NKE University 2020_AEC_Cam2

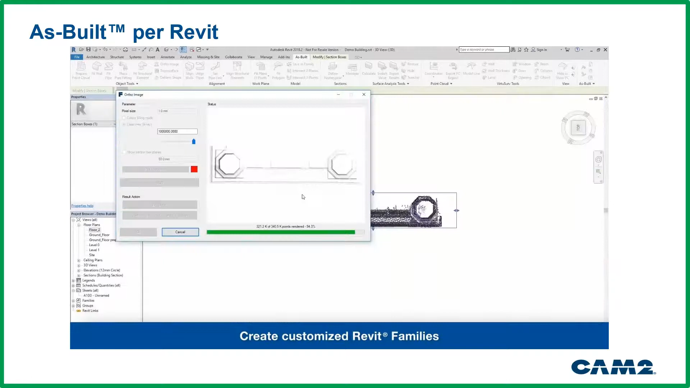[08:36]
Quindi andare a ricostruirsi una famiglia proprio partendo dalla nuvola di punti del rilievo laser scanner.
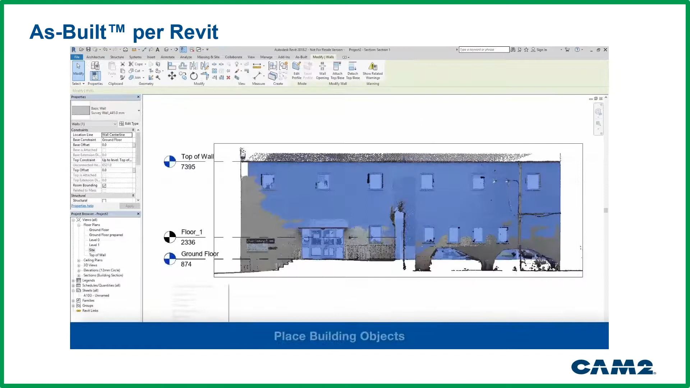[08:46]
Ovviamente una volta inserito l'oggetto 3D all'interno della libreria di Revit,
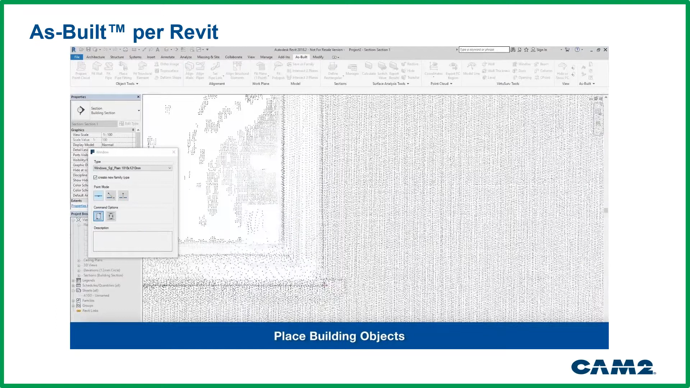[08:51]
questo oggetto può essere inserito facilmente con il 3D Snap all'interno del mio modello tridimensionale.
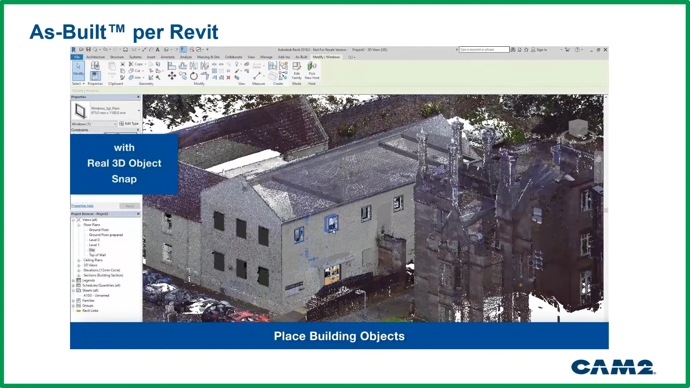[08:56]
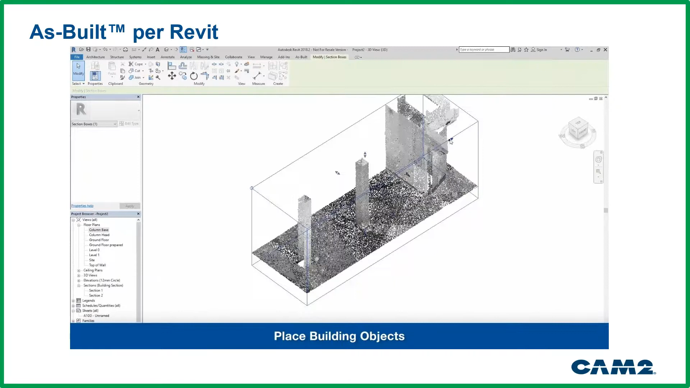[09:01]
Posso andare anche in questo caso a riconoscere degli elementi strutturali come può essere in questo caso specifico un pilastro oppure,
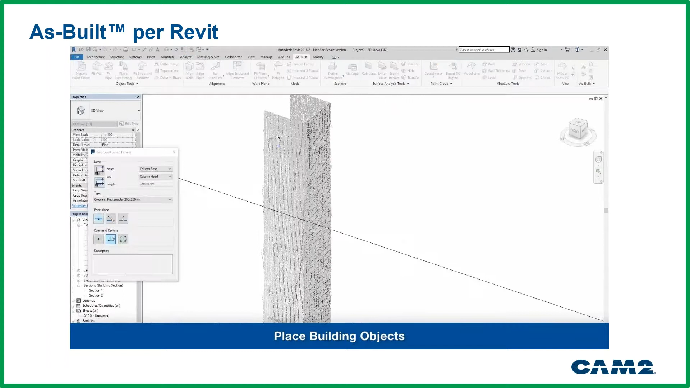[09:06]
come abbiamo visto anche prima in AutoCAD, gli impianti.
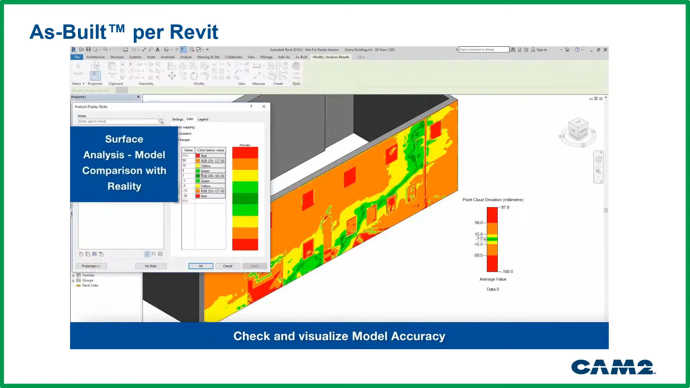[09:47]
un check che effettivamente quello che io sto costruendo sia attinente alla nuvola dei punti sottostanti,
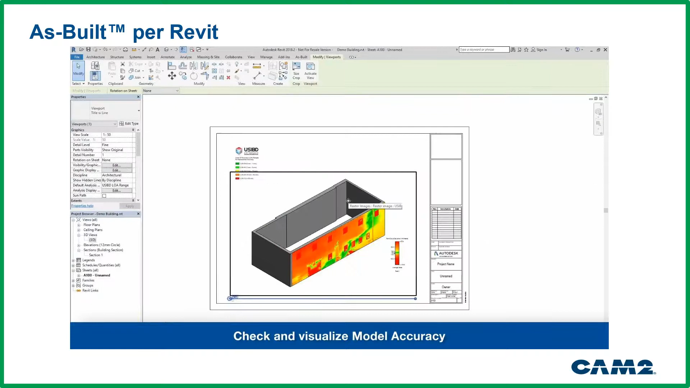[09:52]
quindi è molto importante questo comando di analisi che ovviamente può essere inserito all'interno della tavola.
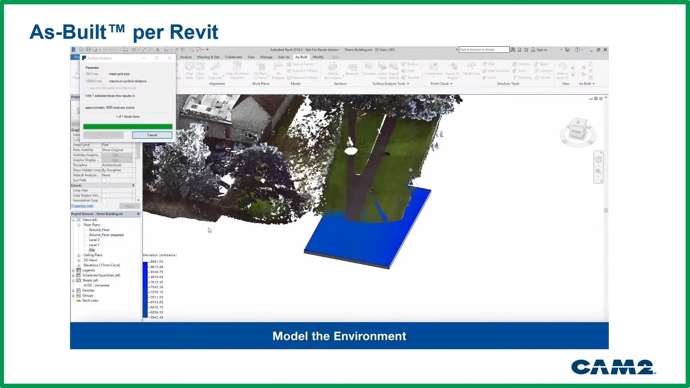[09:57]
Dopodiché l'ultimo comando che vi voglio far vedere è questo del topo surface,
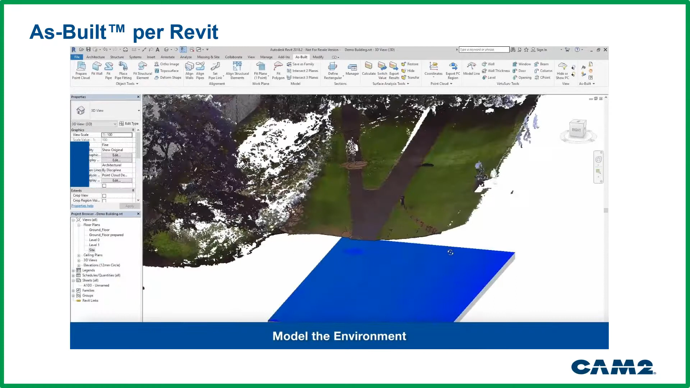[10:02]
ovvero andare a costruire all'interno del mio modello BIM anche le curve di livello.